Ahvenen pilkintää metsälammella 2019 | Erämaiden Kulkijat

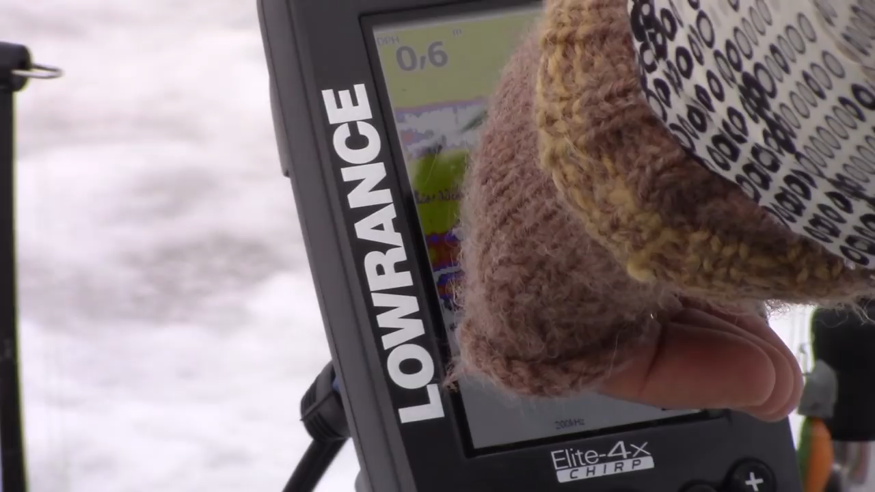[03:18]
No, mutta tuo on kuitenkin pilikki, siinä alla on morri ja tuo on kala.
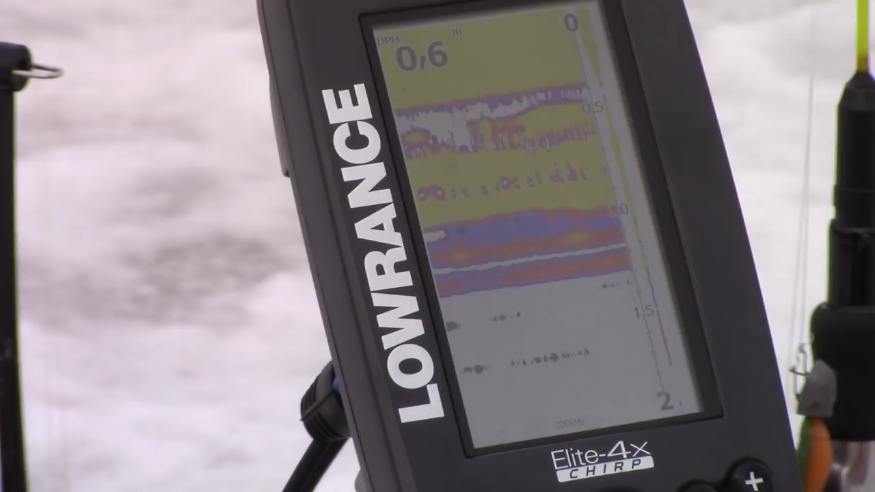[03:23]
Siinä näyttää, että se kala nousi tuohon morrin kiinni.